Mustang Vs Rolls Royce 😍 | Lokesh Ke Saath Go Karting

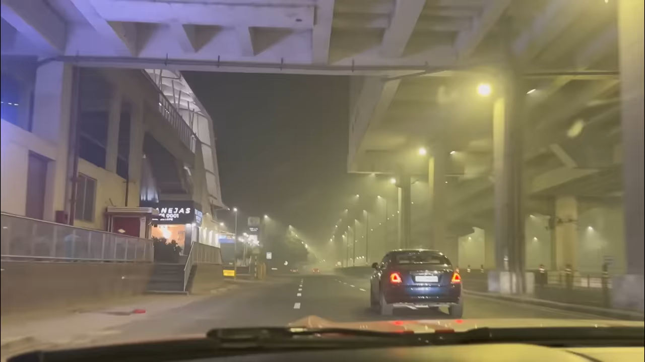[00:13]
ये रही रोल्स रॉयस, अब देख लो भाई कौन सी है ये।